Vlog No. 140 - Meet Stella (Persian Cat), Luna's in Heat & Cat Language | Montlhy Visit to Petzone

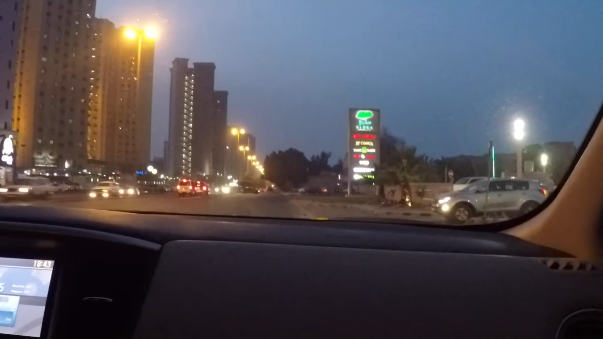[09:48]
Pero mali ang ano niya. Oh, mali yung parking niya. Dadaan kami ng Starbucks muna.